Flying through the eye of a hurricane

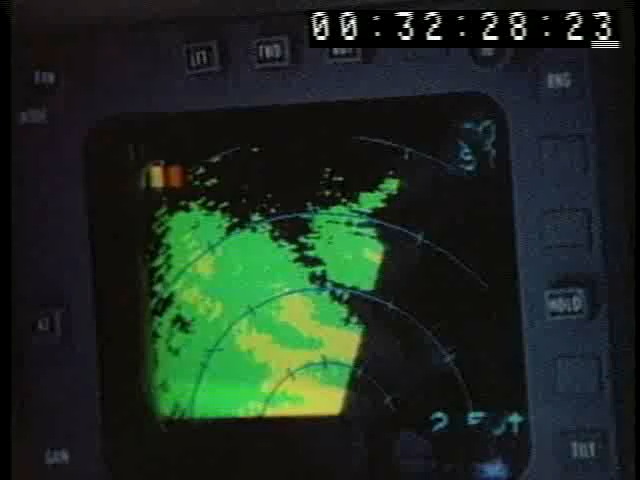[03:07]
looks impressive anyway we have about 15 miles to the beginning of the wall here so track 180
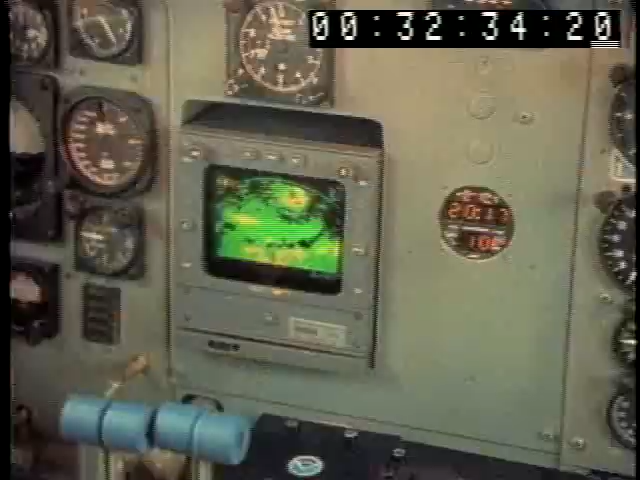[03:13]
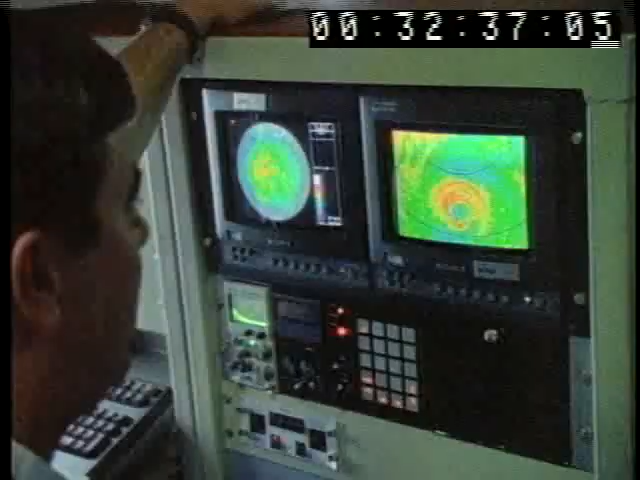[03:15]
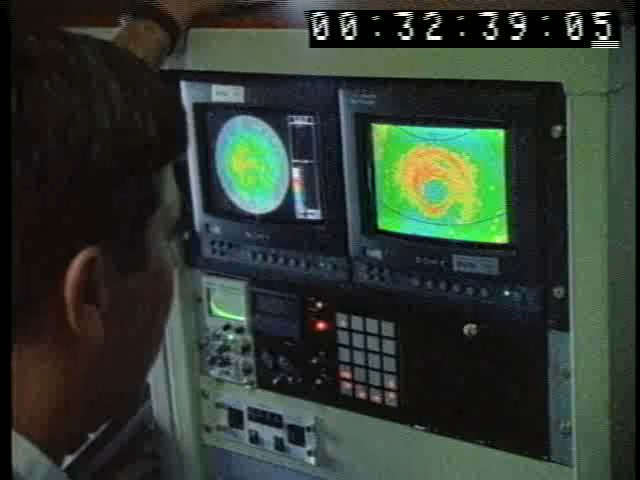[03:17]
the eyes is very small almost too small to maneuver an airplane and we can go